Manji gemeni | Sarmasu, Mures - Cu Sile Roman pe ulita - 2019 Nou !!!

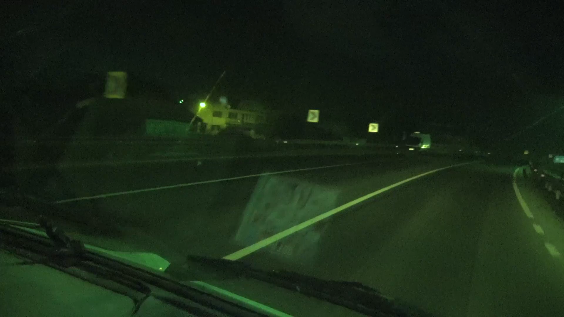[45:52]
Așa zice la loc. Vezi aici când intrăm, să vezi ce frumoasă micro cu domnul ăla. Uitați, Dumnezeu să mă atunci.